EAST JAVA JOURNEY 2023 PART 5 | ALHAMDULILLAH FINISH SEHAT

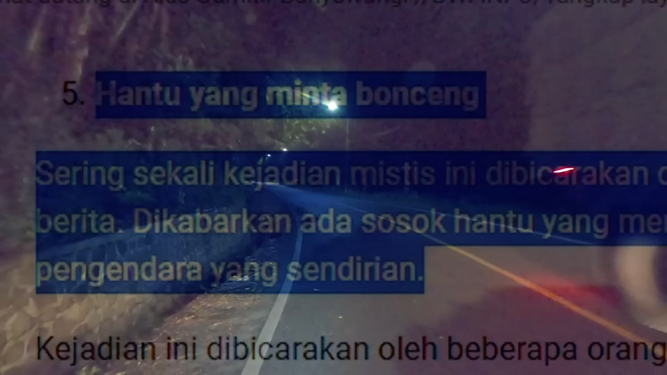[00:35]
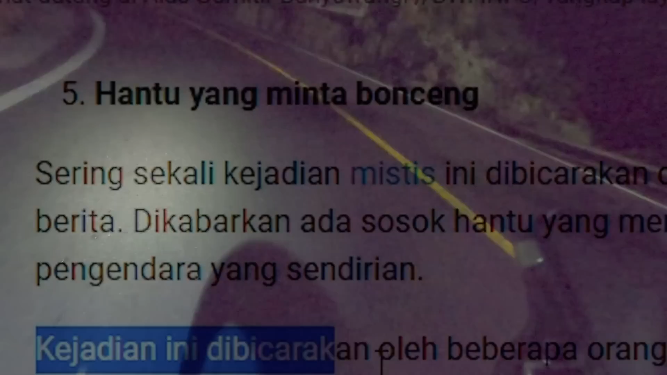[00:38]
Sengaja aku gak memberanikan diri untuk banyak merekam kondisi pada saat malam hari
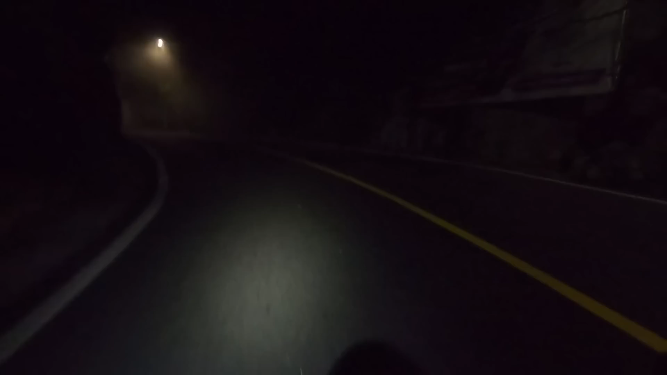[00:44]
Kadang bulu kuduk ini berdiri Entah karena semakin dingin atau mungkin ada hal lain Semakin malam semakin sepi Minim penerangan Sejauh mata memandang hanya terlihat penerangan dari lampu busanya
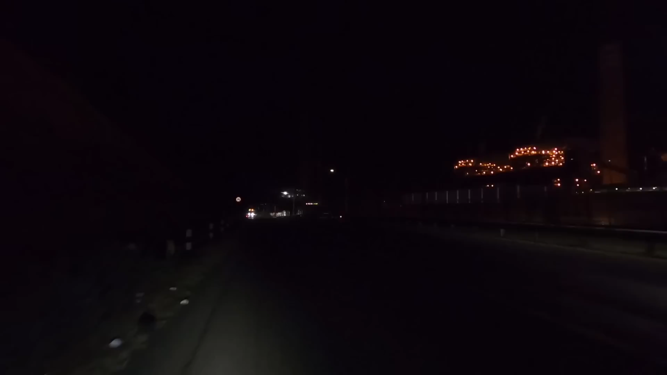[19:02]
Kalau Nggak Kelihatan Kalian Bisa Cari Di Google Pokoknya Itulah Pembangkit Listrik Tenaga Uap Kantor Bupati Kabupaten Probolinggo
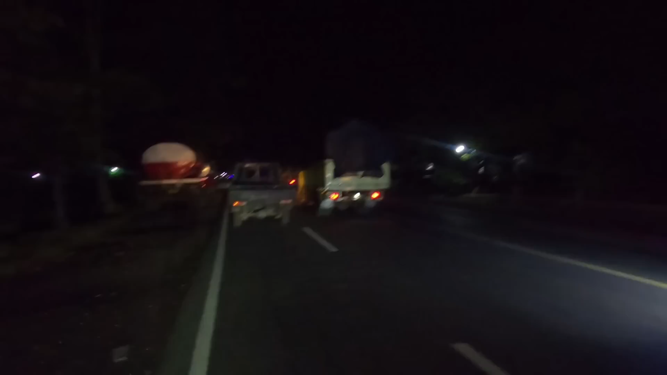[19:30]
Ke Surabaya Dengan Lewatnya Probolinggo Dan Kota-kota Lain Dan Kota-kota Lain Kalau Di
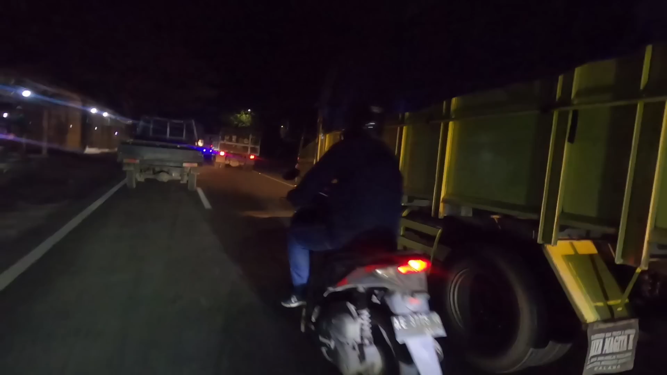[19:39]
atas Jam 10 Ini Perbedaannya Bareng Truk-truk Terus Ternyata
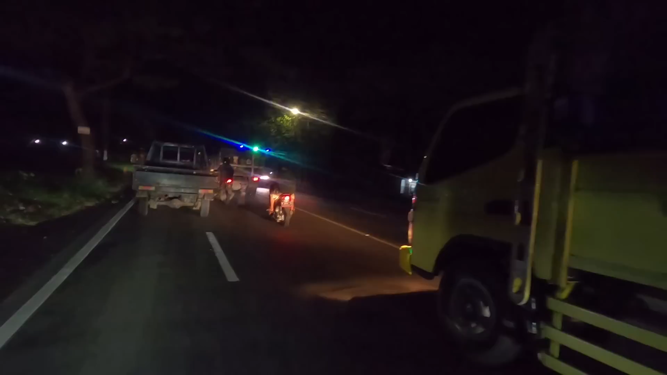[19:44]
Kalau Bareng Truk-truk Ini Kalau Truk-nya Kenceng Jalan 30 Itu Saya Lumayan Terhindar Dari Angin Jadi Menghemat Tenaga Kayak Gandel Truk
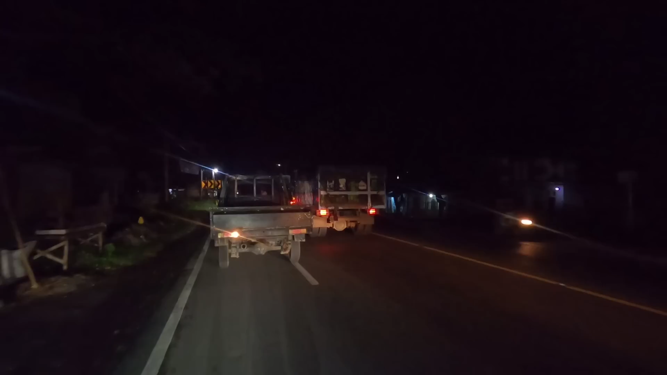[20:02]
Oke Lanjut Lagi Menuju Ke Surabaya Taman Sarinah Kota Pacuruan